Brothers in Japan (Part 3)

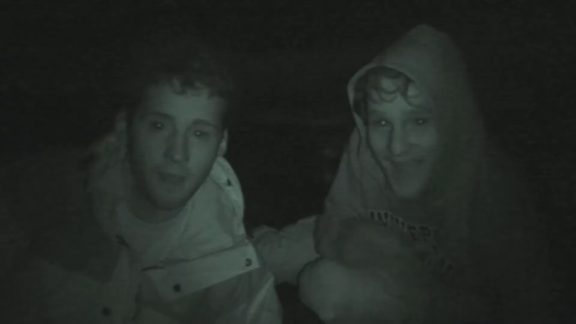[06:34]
Hello. Hey. And we have reached what we've decided is the summit of Mount Fuji. As you can see, it's pretty dark. I managed to lose my torch on the walk, which is really useful. The top of Mount Fuji, you've basically, it's an old volcano, so there's sort of a ring of little summits. However, there's a really deep drop in the middle, and because we've not got a torch, we're kind of stumbling around in the dark. We thought, look. We found a peak. Yeah. There's only... There's four peaks?
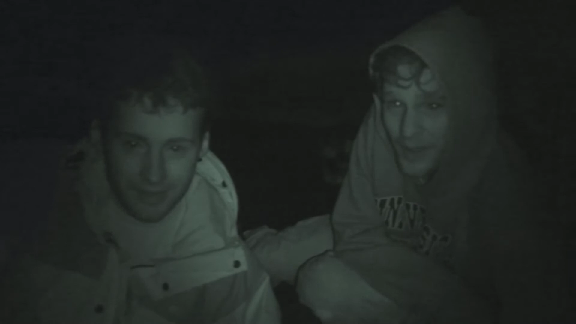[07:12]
There's four peaks. There's only a couple of metres between each peak. So we're going to call this one Mount Fuji. It's got a little shrine thing on it. Yeah, it's quite nice. So we think this is Mount Fuji. So we started our walk today at 10.30 from Fujiyoshita Station. And the time now is 8pm, which means we've been walking for eight and a half hours. Right? No, nine and a half. It's eight now. No, eight now. Ten and a half. No. No. Yes, no nine and a half. There we are. Brilliant with maths.